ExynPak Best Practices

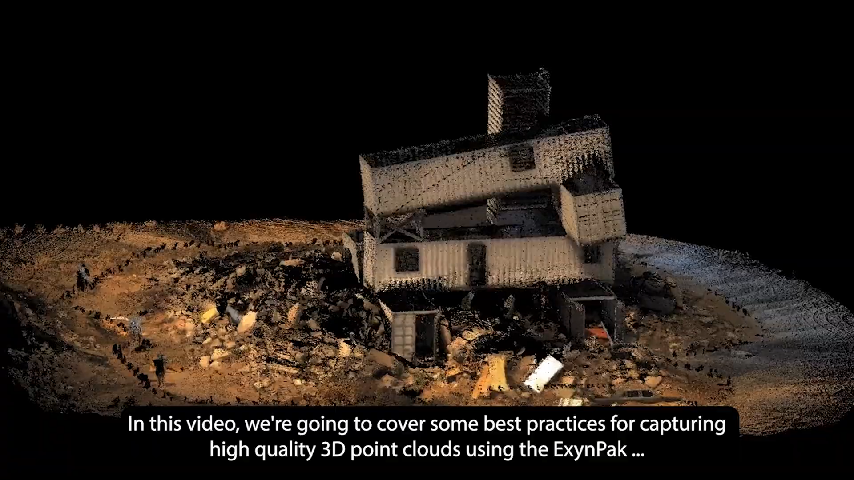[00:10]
including the backpack and arm-mounted configurations.
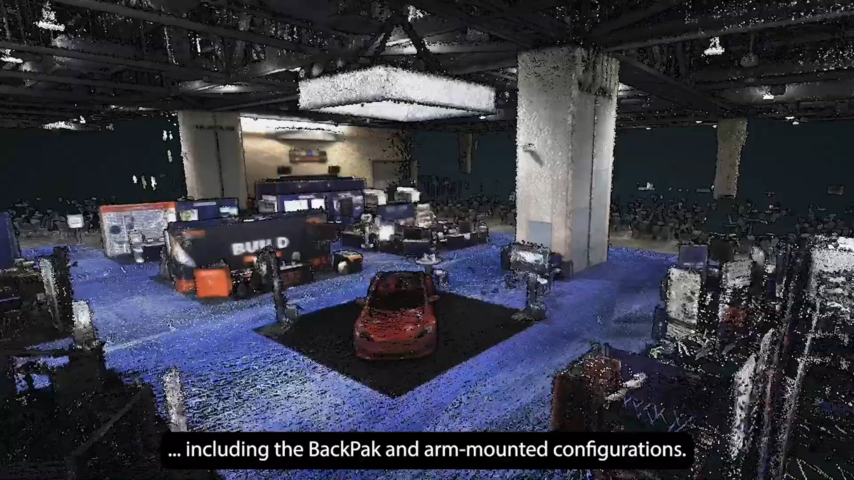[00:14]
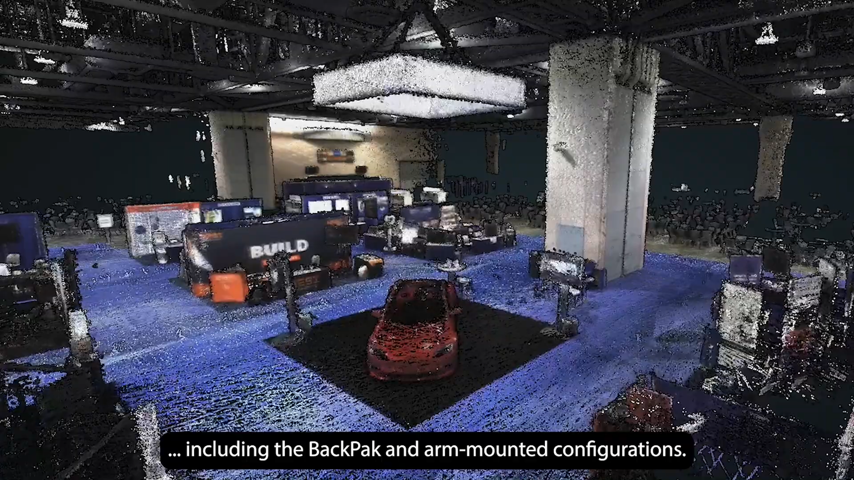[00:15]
Before starting your scan, it's important to plan your path to ensure you can move smoothly through the space.
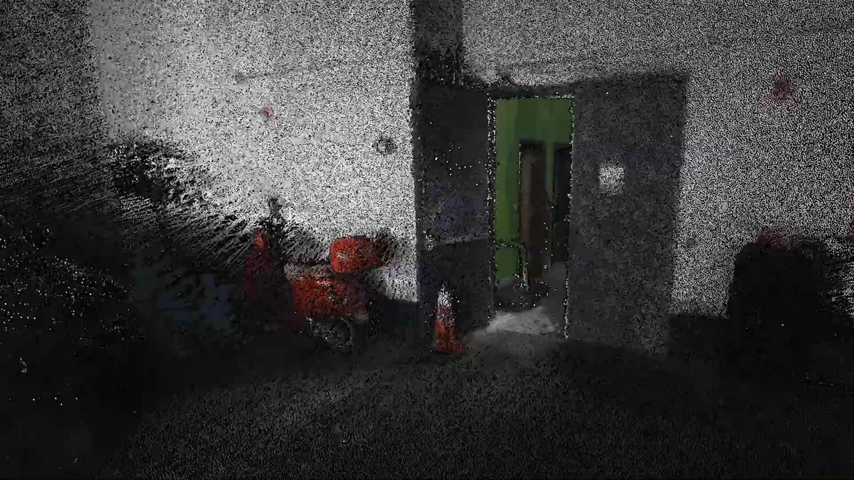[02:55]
Data captured can be post-processed, geo-referenced, subsampled, and colorized through the EximView tablet while on site.